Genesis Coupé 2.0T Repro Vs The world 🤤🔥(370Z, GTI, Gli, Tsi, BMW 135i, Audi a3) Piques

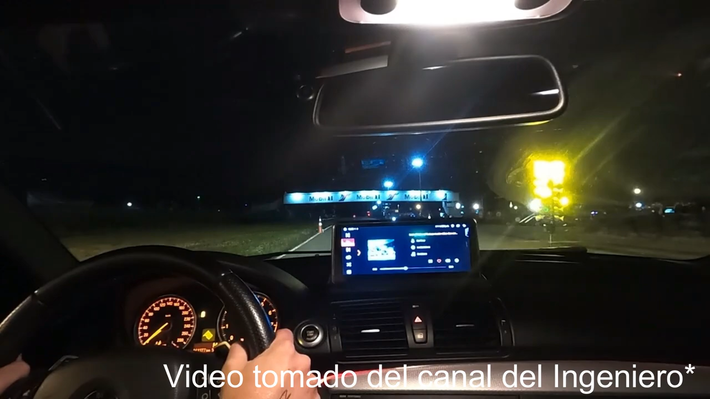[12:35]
En el 60 pies me hice un récord también de salida. Muy bien.